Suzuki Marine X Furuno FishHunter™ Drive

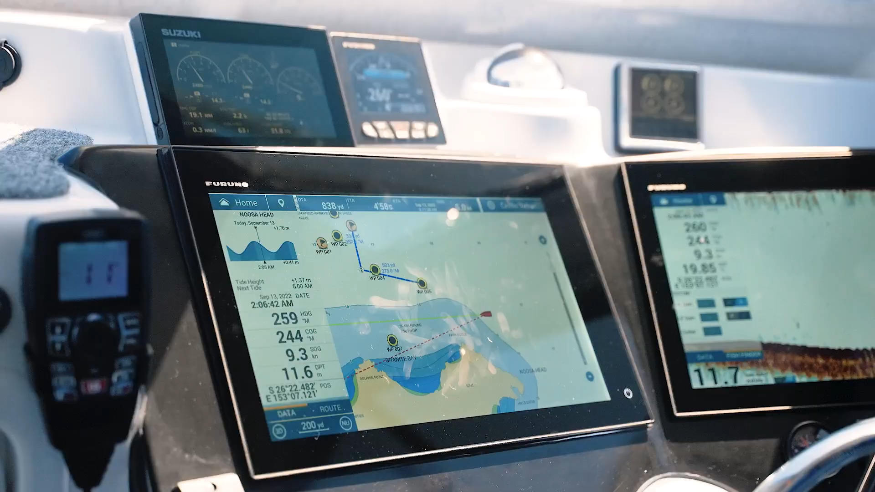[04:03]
So we're going to follow this small route here and demonstrate the route smoothing as well as the point log feature when we end up at the final destination.